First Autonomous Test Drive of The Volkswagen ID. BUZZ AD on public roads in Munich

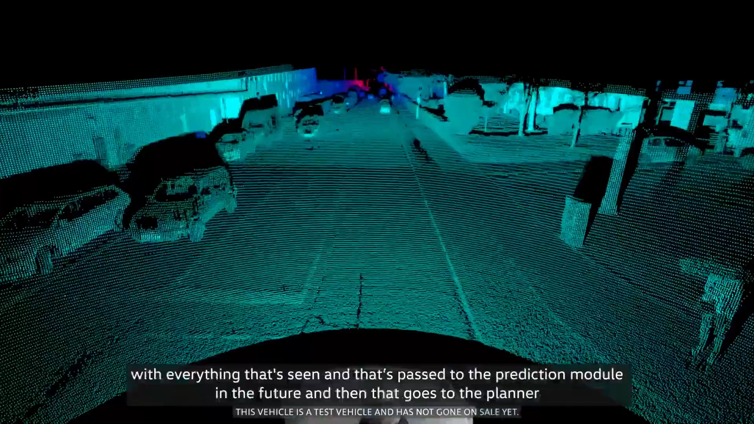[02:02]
everything that seen and that's passed into the prediction module in the future and then that
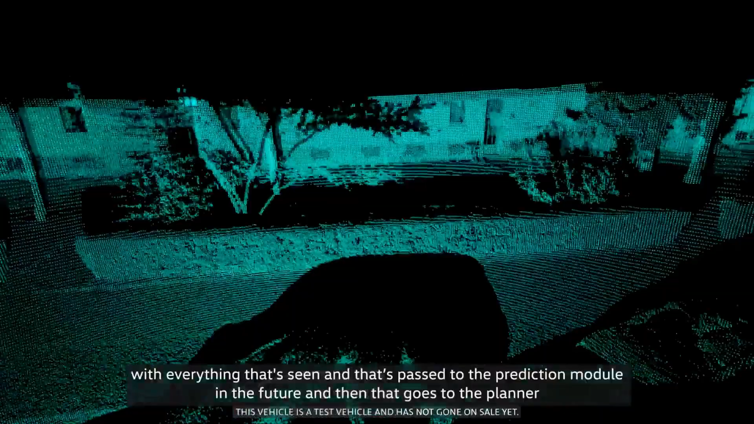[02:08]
goes to the to the planner and then that to the to the controller and then to the vehicle